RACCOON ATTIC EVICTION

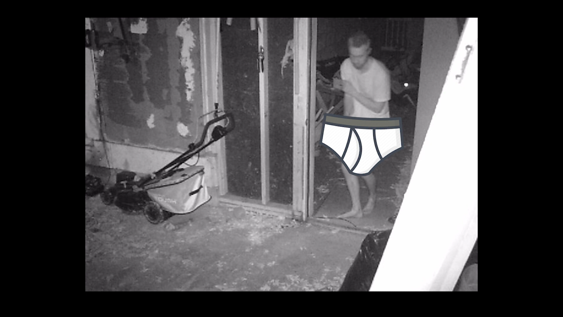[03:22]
I am going to put the trail cam back up here.
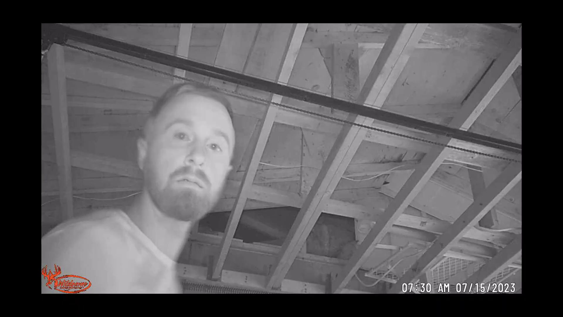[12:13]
this is the only clip see it's me just getting it just a second to go that's good news that's really good news